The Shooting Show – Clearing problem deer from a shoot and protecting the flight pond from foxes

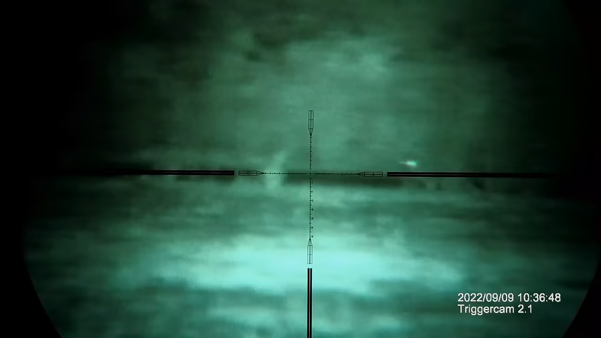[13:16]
Enlarge that picture. You're going to see. The pixels. That bit more. You'll see here. That I've got. A trigger cam. Set up on the back here.
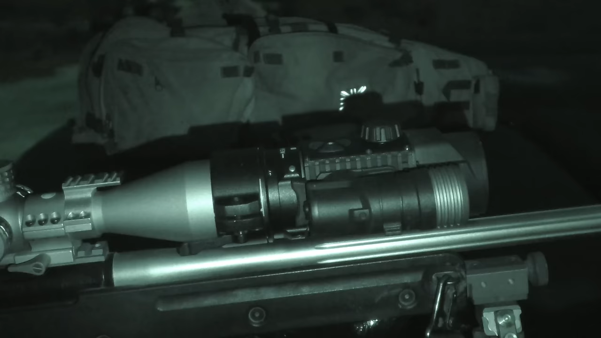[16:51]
The IR. That comes with it. Incidentally. You can take that off. Like. Like that. There we go. And there's a little bit of. Picatinny rail on there. So if you want. You can. Add.
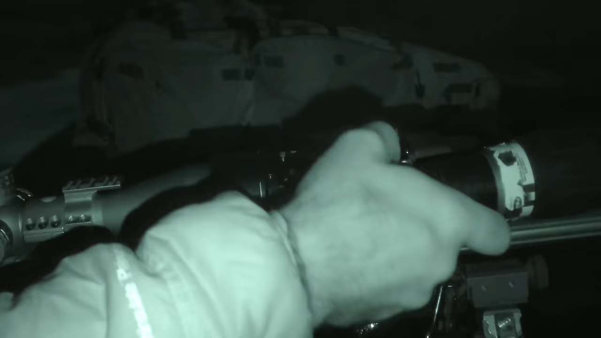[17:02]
A. A. Separate. IR. On there. Like so. Alternatively. As I've done. Here. I've got a little. Scope. Which allows me to. Lock it on there.
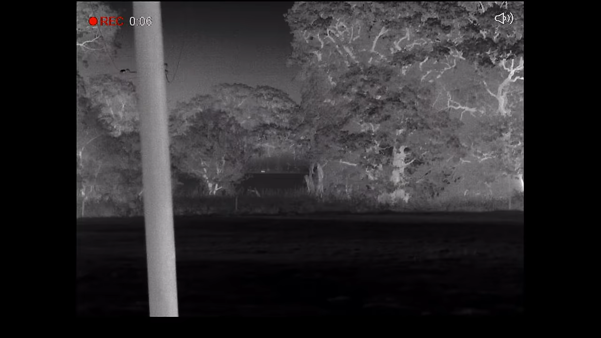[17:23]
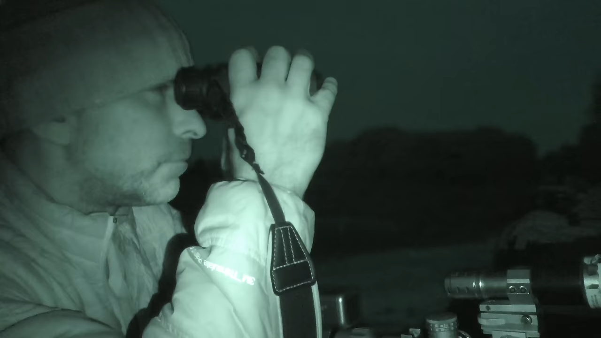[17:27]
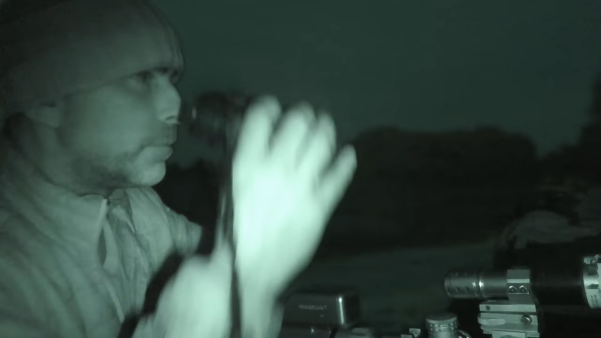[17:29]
There. So that was a fox. That just went along. The hedge. Around the distance. There. That's 380 metres away. But. I can't take a shot. Even if I. Fancy. Having a crack at that. Because. There's a road. Immediately. Behind that. But. We need them in this field. Ideally. But there's a good chance. They'll come along. The hedge row there. And come through.
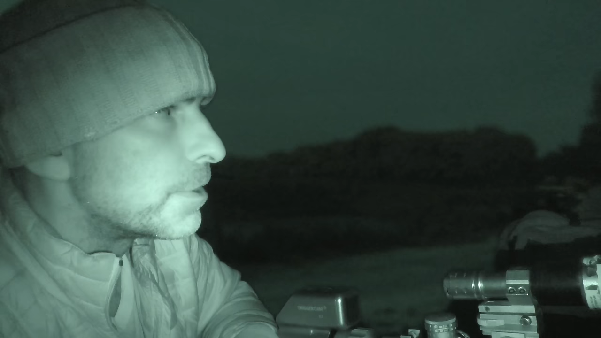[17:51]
Into this field. So. We'll just keep our eyes peeled.
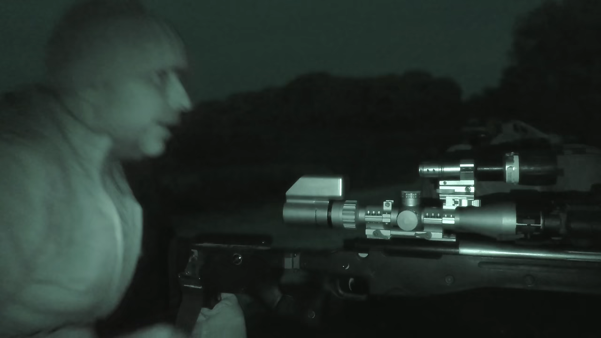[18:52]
There we go. From Fox. And he was at. And he was at.
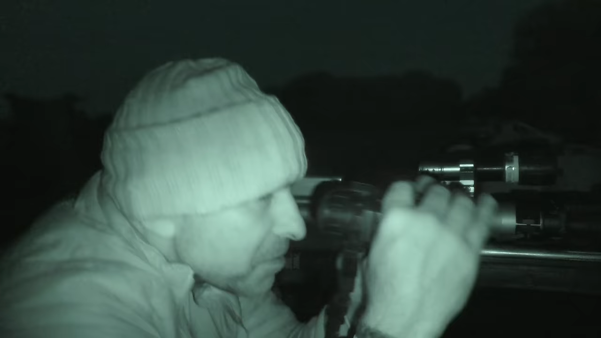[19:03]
About 100 yards. Bang on. Excellent.
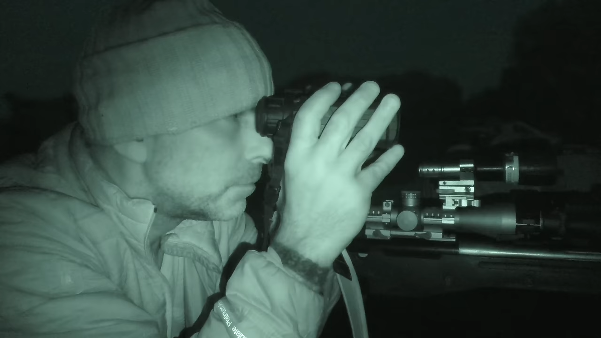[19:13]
Well. I'm pretty confident. That would have been the one. Where he's after. Because it was heading straight. In towards the farm here. Brilliant. Well. That worked really well. Because that was. I didn't even have the IR on. For that. That was purely just. Using the. Ambient light. So. That was good. Smack on. Straight on. It's over. Happy days.
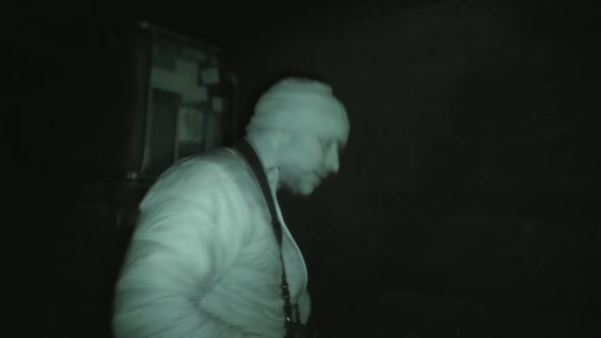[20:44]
Right. So that's where I always leave the foxes. For the farmer. So he sees them when he comes into the yard. And er. He should be pleased to see that one. So. Another good night. Thanks for watching.